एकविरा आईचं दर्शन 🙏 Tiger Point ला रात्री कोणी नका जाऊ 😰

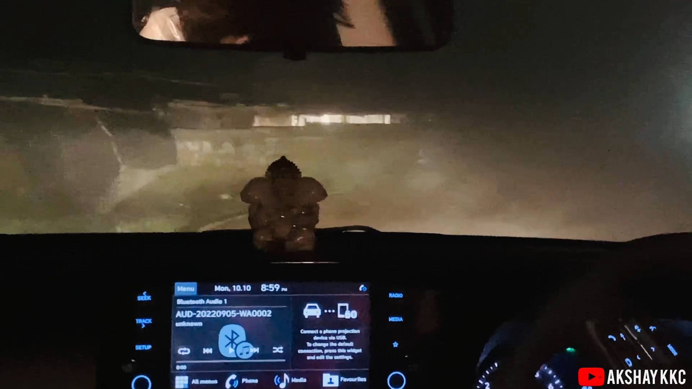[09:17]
रिटर्न खाली चाललो आम्ही रिटर्न खाली चाललोय बघा गाड्या काही काही घेत आहेत थोडं रिस्की वाटलं म्हणून आम्ही आता